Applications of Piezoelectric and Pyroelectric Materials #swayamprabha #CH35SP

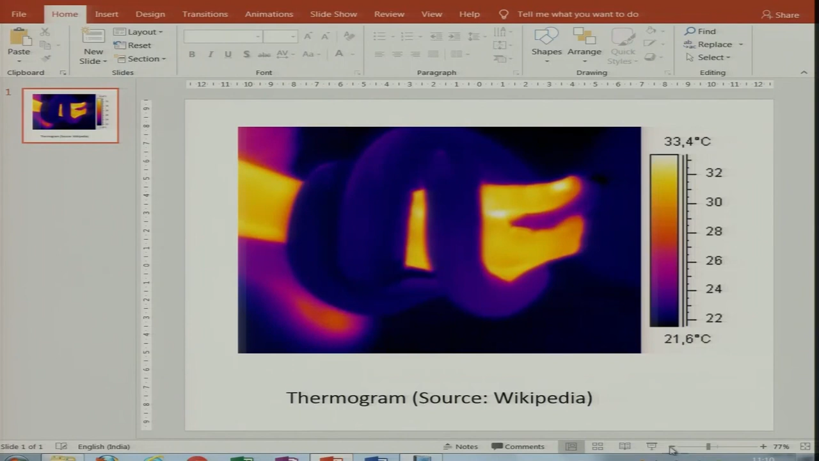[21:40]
On screen: scale top 33.4°C, scale bottom 21.6°C
So, let us say this is a image which I have obtained from Wikipedia. So, what you have here is it is a thermogram basically it is a image which shows changes in the local changes in the temperatures what you have you have a human hand on which there is a snake that is wound. Snakes as we know are cold-blooded animals and humans are warm-blooded animals. So, you can see the temperature of the human hand is at about 30 32 degree Celsius and the snake which is dark blue is at about 22 degree Celsius.
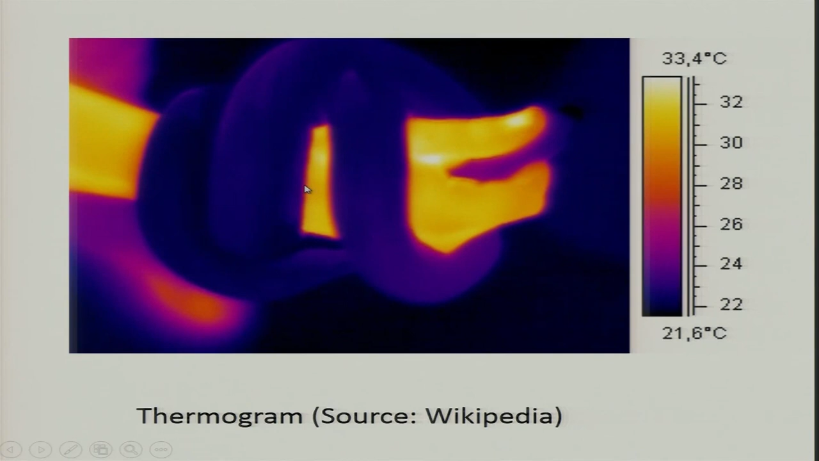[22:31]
On screen: scale top 33.4°C, scale bottom 21.6°C
variation which shows you that you know at resolution of about 1 to 22 degree you can monitor the changes in the and this is what basically is also used for night vision cameras. When you go do imaging in the night, these kind of materials can be used to create night vision imaging which is basically nothing,